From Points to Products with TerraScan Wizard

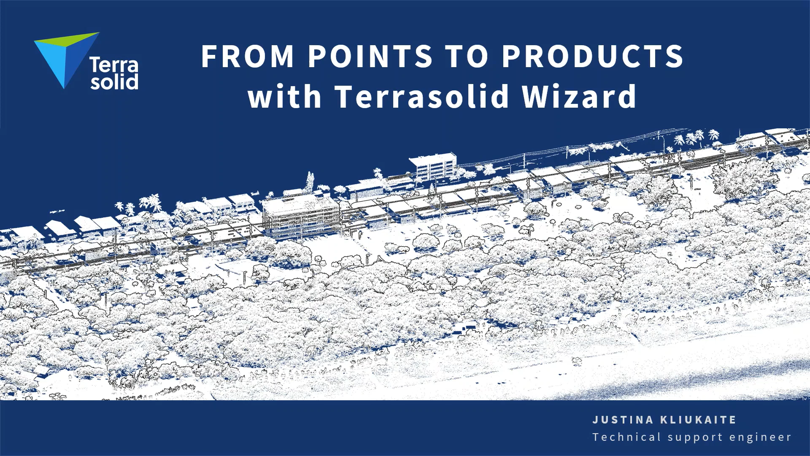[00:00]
Hi, today I will present tarasolid solution for UIV point clouds, how raw point clouds can be automatically classified, and some examples of possible final products after this automatic classification.
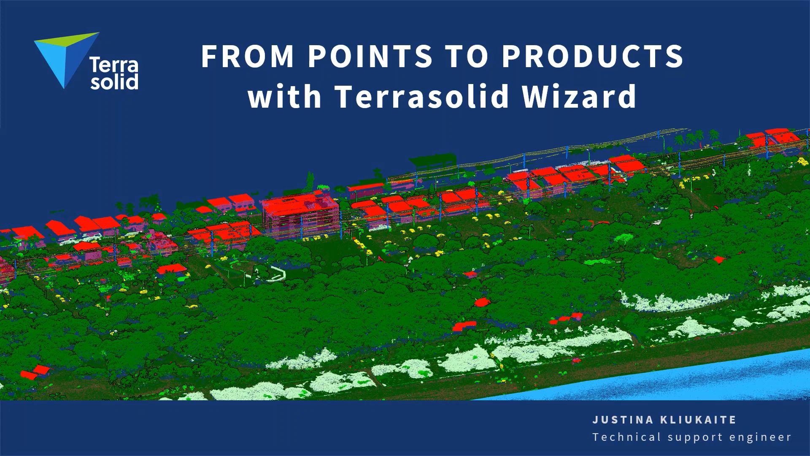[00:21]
Why I choose to concentrate on point clouds captured by UAVs? The launch of affordable LiDAR systems has brought significant changes to the LiDAR business. This made LiDAR technology more accessible. Before, spatial data was handled as large-scale and complicated projects, mostly by national agencies.
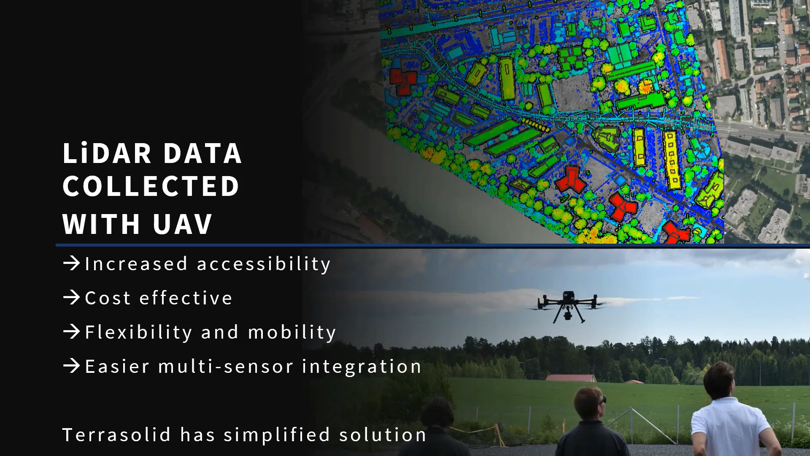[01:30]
As well, tarasolid did quite a lot of development dedicated to UAV data processing and automatization of workflow, which I want to present. how tarasolid company is related to point cloud data.
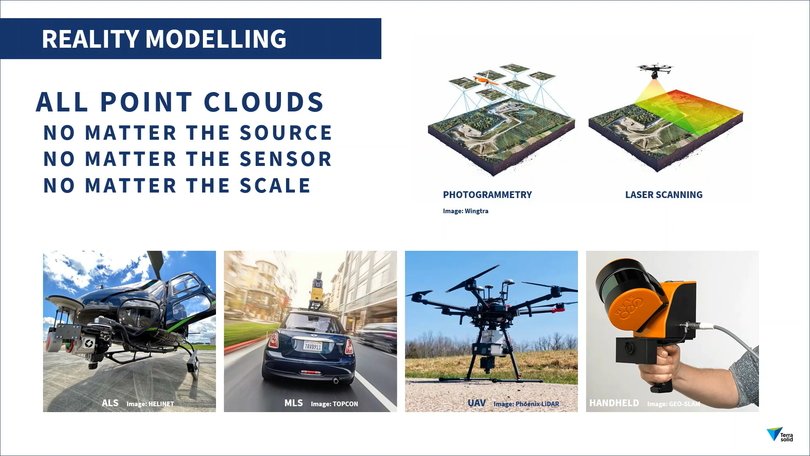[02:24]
I will focus today on UAV datasets, but mobile, airborne, handheld scan data is also possible to use, as well as photogrammetric clouds.
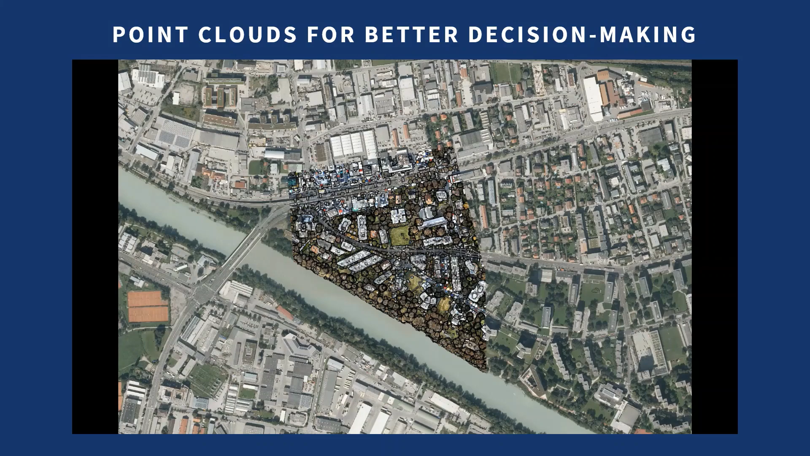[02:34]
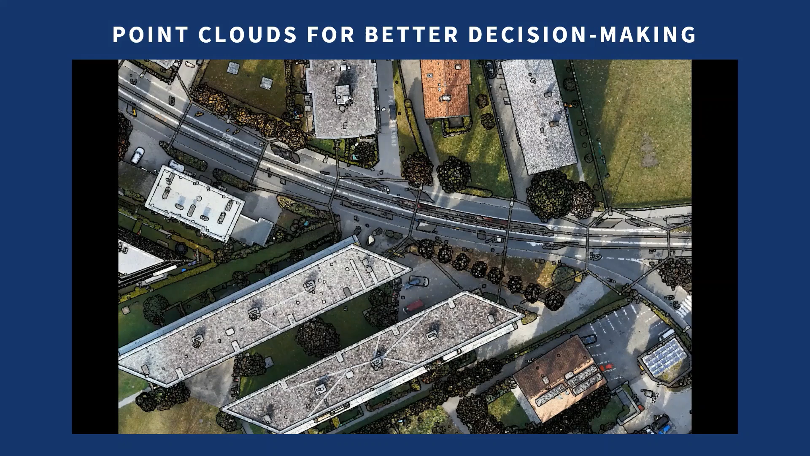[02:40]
In this example,
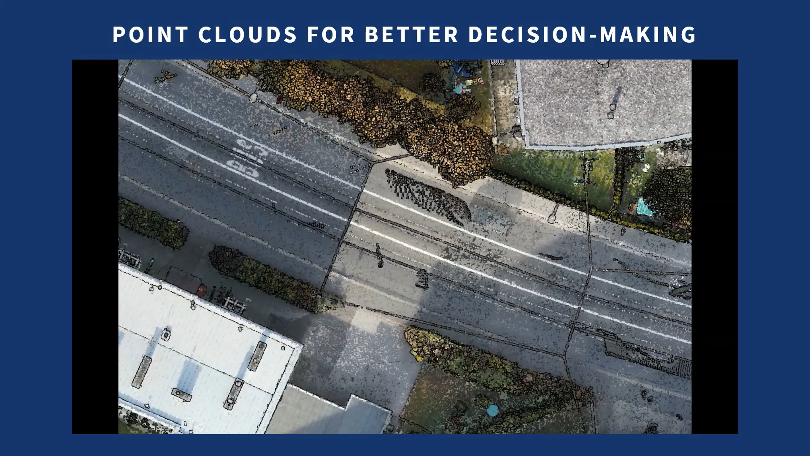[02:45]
you can see how point clouds can be classified using different attributes.
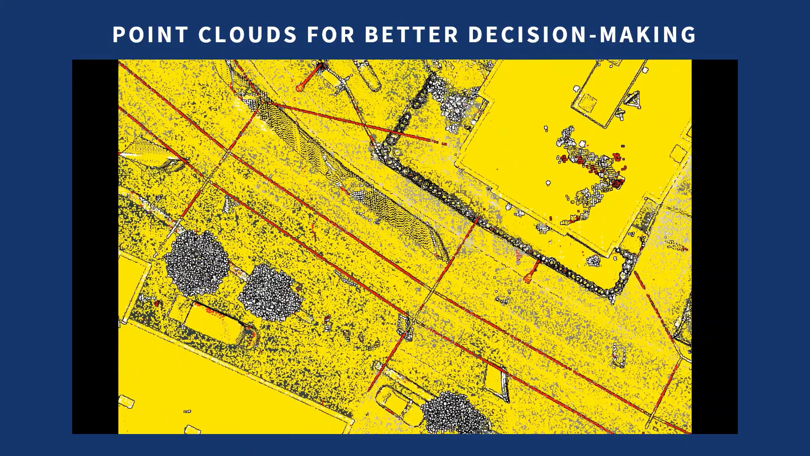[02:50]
Dimension and vertical distance usually is calculated during the processing. Point cloud has echo returns, records, intensity value,
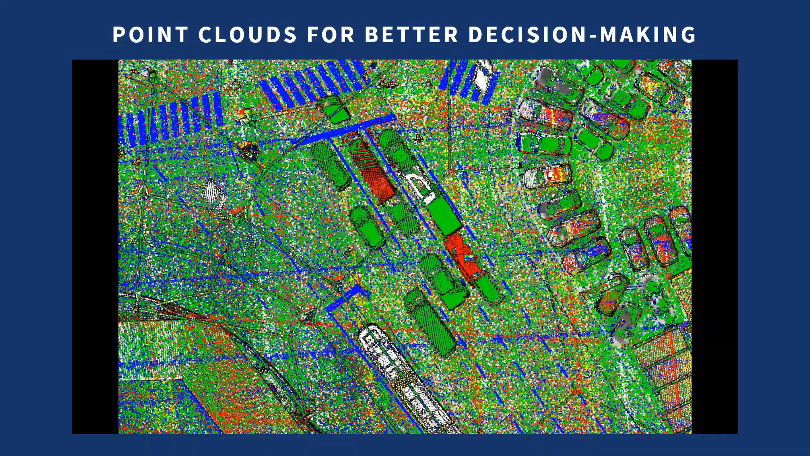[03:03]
as well as some systems assign color information.
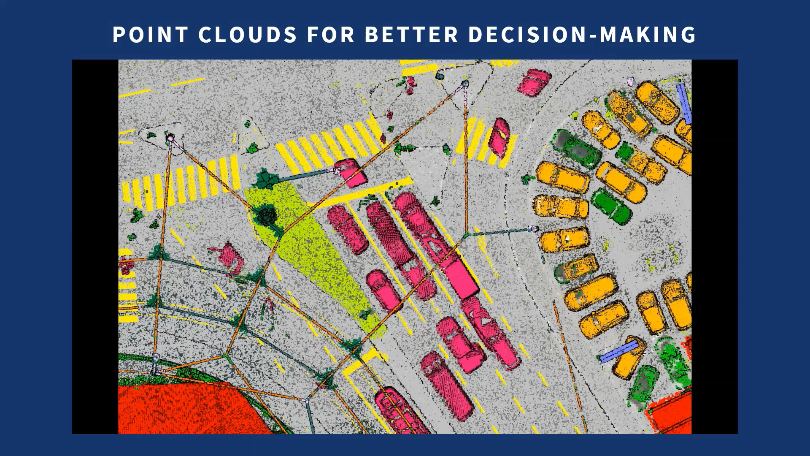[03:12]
Here, paint lines detected by intensity value, cars classified using segmentation or grouping method, moving objects routinely removed traffic as an unnecessary noise,
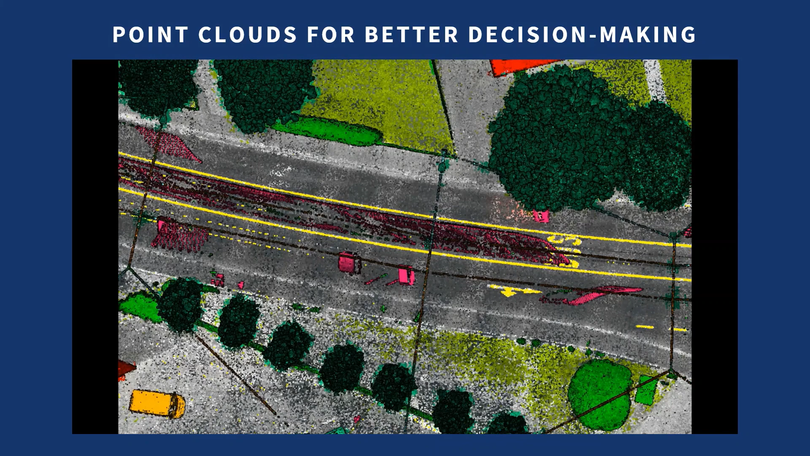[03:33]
visualization by intensity, visualization by slope. This can be useful in ruts and potholes detection.
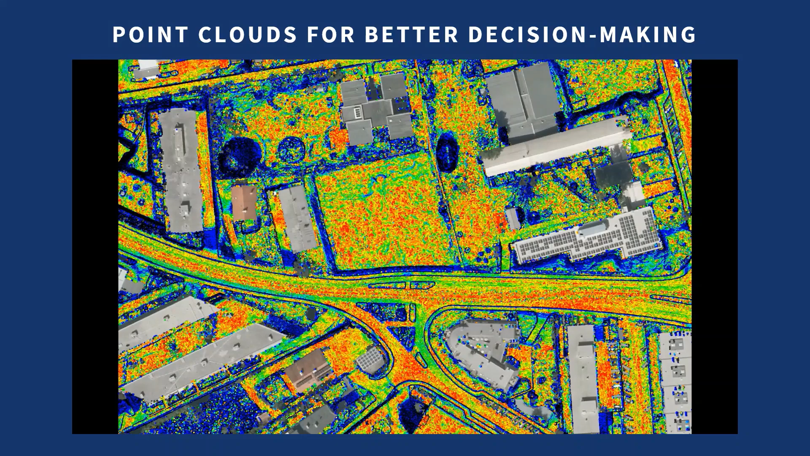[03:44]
From triangulated model, for example, tram lines are visible and can be used for vectorization.
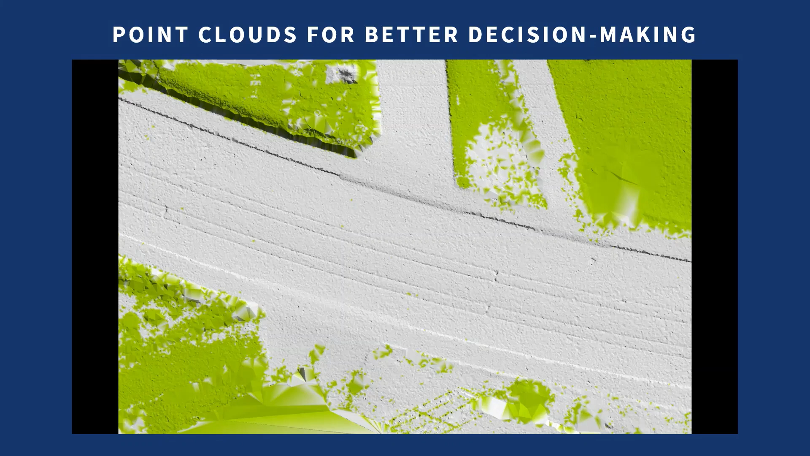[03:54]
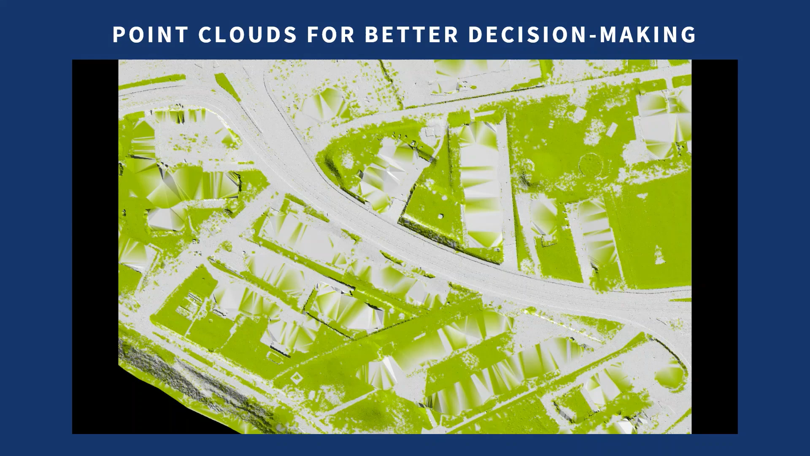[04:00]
When buildings are classified, software can automatically vectorize and create 3D models.
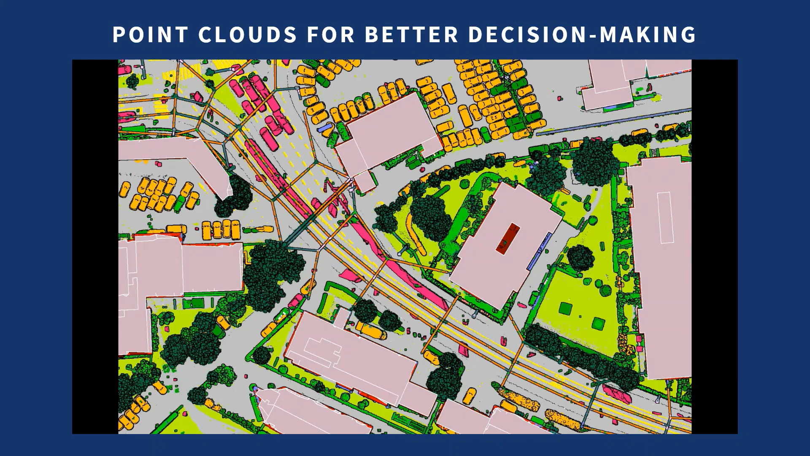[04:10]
Detected trees and tram lines can be used as an input in later analysis. So basically,
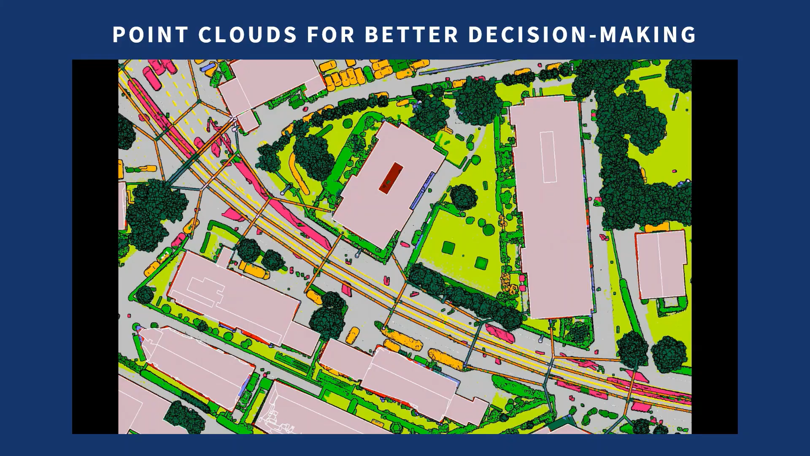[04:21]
raw point cloud must be classified in order to be used as representation of real-world and further modeling.
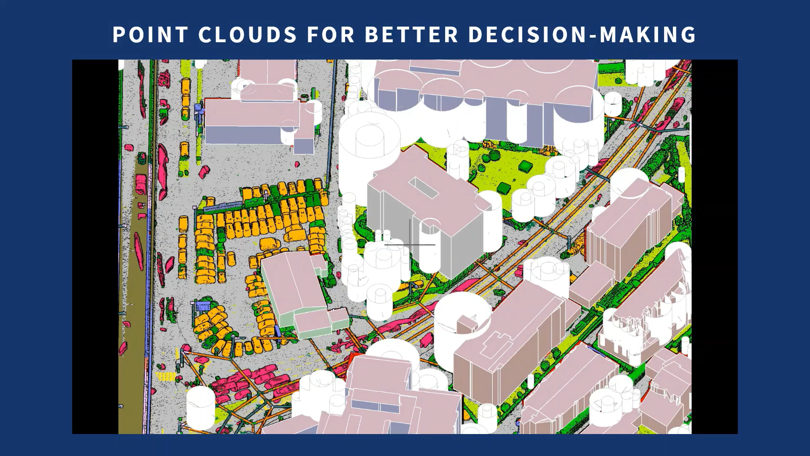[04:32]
What are classification possibilities with TarotSolid? So there are two options for processing UIV data.